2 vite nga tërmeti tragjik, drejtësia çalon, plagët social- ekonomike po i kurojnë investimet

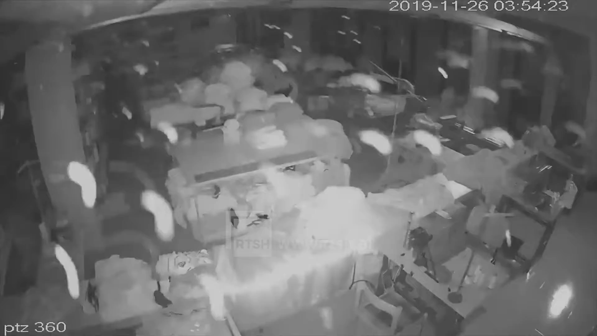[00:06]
Këto janë pamjet nga zhimi frikshëm i pjesës më të madhe të shqiptarve më njëzën e 26 nëntorit 2019 për nga shkala e magnitudës 6.4.